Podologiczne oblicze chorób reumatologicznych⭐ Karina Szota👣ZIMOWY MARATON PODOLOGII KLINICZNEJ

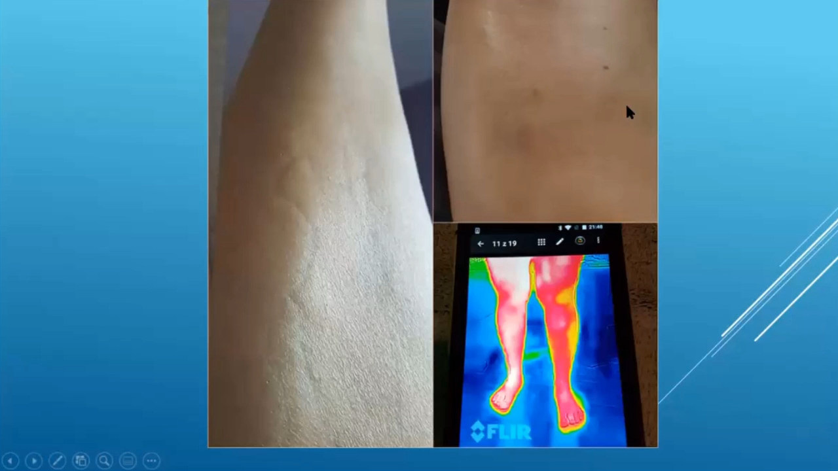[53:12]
Dalej mamy tą samą pacjentkę, gdzie widzimy stan zapalny tkanki łącznej. Zobaczcie, jak jest widoczny na jednej kończynie, a na drugiej nie. U tej pacjentki przy takim stanie nastąpiła niedrożność żylna, a ten stan zapalny niestety poszedł od bardzo błahej sprawy.